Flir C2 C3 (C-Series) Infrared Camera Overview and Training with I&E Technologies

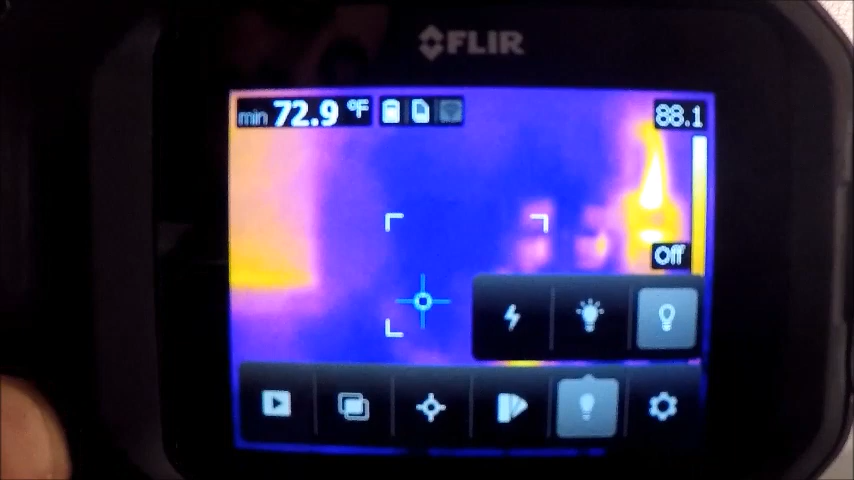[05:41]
On screen: min 72.9°F
As again we're overlaying details from our infrared with our visual. If the visual image is dark your overlay will not work very well and the image will be below quality.
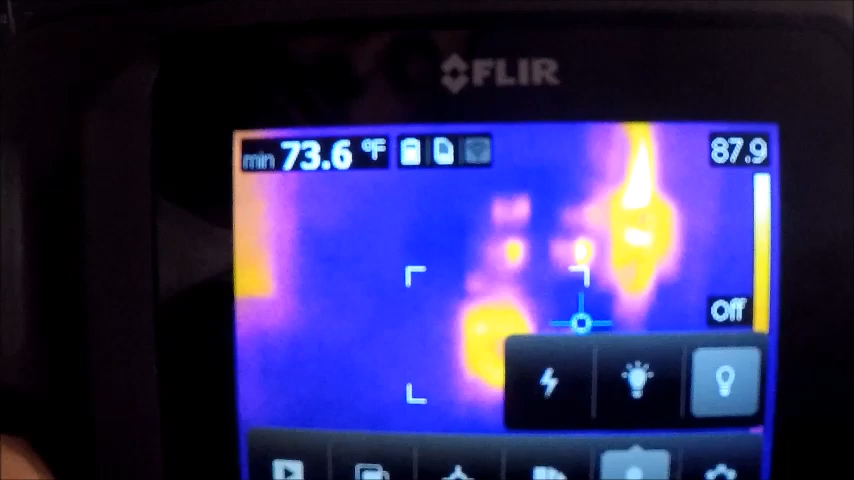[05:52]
On screen: min 73.6°F
Our settings menu is our next one over.
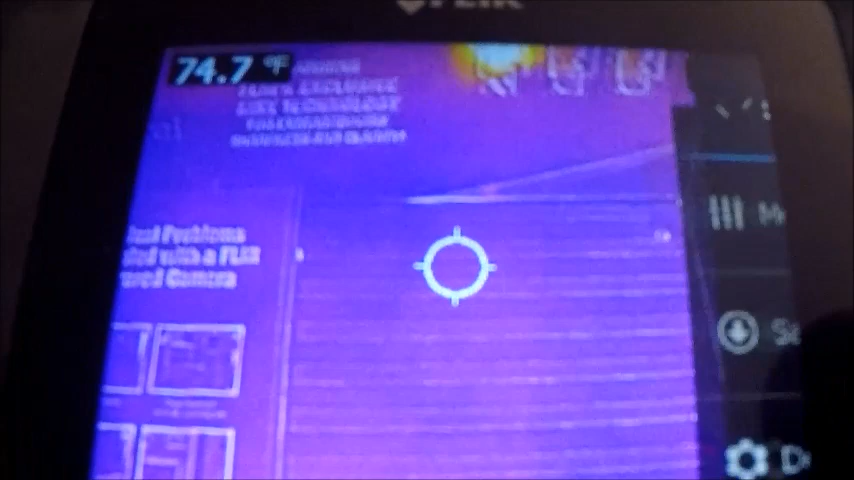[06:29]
On screen: spot 74.7°F
Get back into my settings. We have our save options.
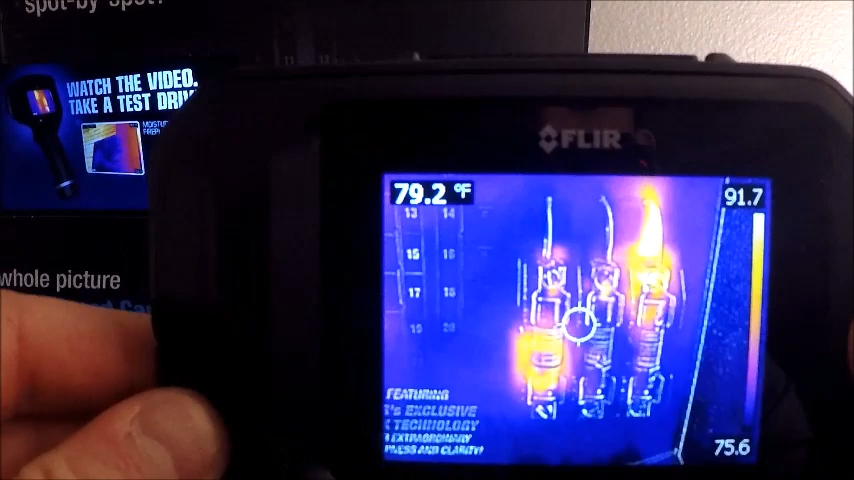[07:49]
On screen: spot 79.2°F
You can see an obvious hot spot in the top
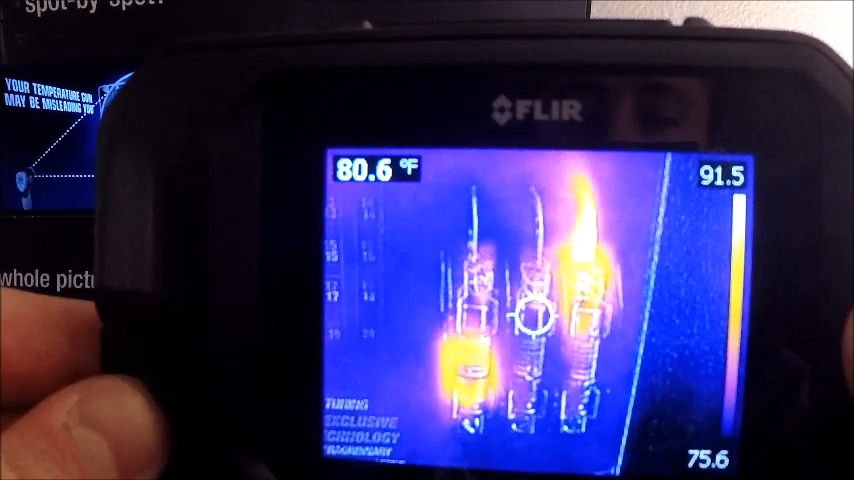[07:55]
On screen: spot 80.6°F
right corner on the cables coming into the third fuse here.
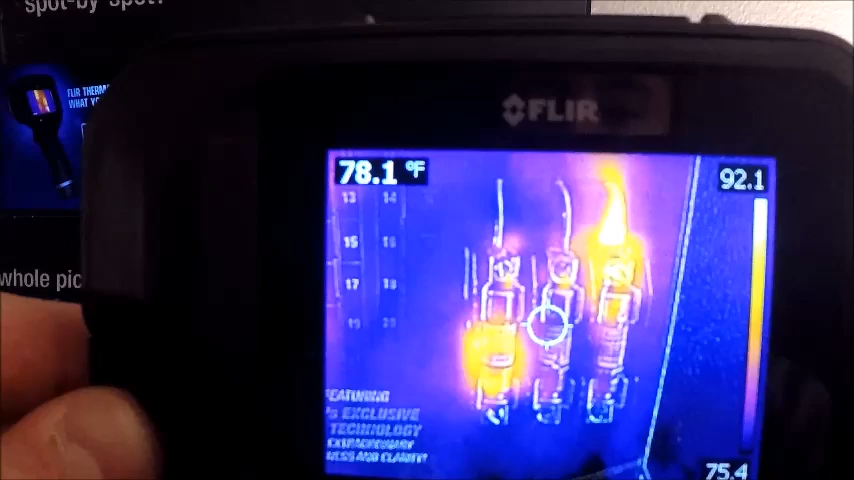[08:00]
On screen: spot 78.1°F
Again you wouldn't be able to see that unless you were very close with a spot gun. But with an infrared image obviously we're
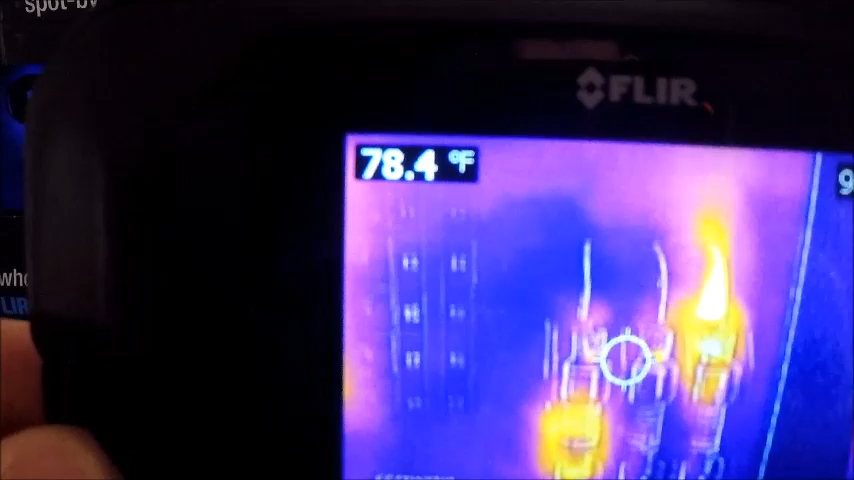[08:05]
On screen: spot 78.4°F
getting that detail plain and clear right on the image.